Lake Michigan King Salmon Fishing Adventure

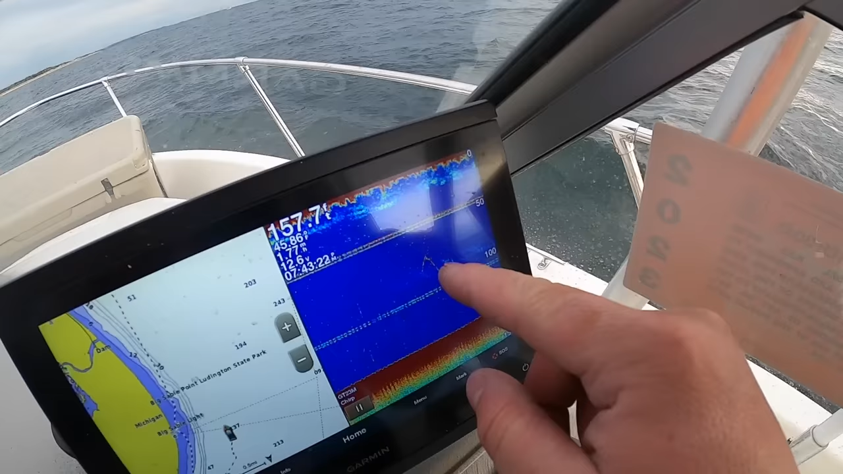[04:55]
That's a fish, and that's a little bit of bait around it. So we are in the area. Oh, fish, board, top board.